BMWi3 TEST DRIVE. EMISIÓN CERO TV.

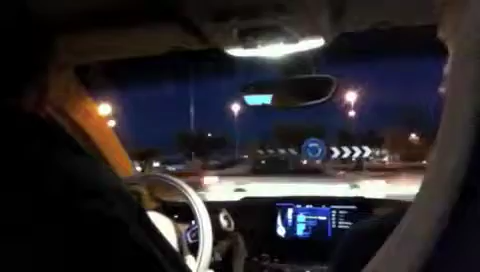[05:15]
Allá donde el imperio está entregando desde el principio. Incluso ahora estamos en una rotonda y vamos a intentar salir. Yo estoy pisando y sale, y, digamos, incluso lo que sería el modo normal de otros muchos coches eléctricos que hay ahora mismo en el mercado. Con lo cual, el modo más económico no está mal.